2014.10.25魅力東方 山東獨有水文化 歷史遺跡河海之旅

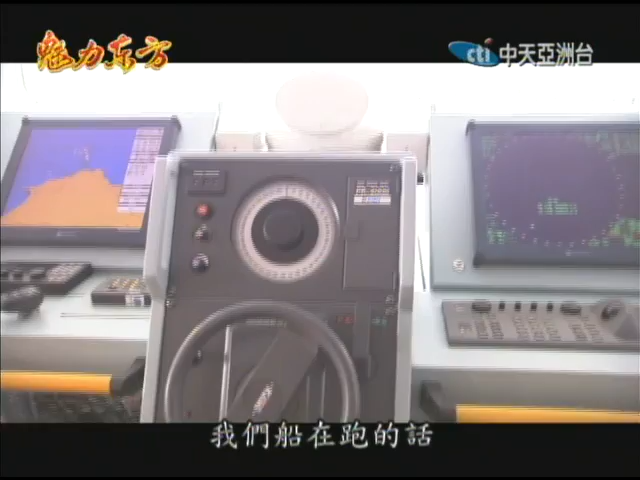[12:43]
这个赤料赤料我们船在跑的话都要照这个航尽走对 都是很安全我来看了以后就跟我们台湾的船型差不多所以我们就来这边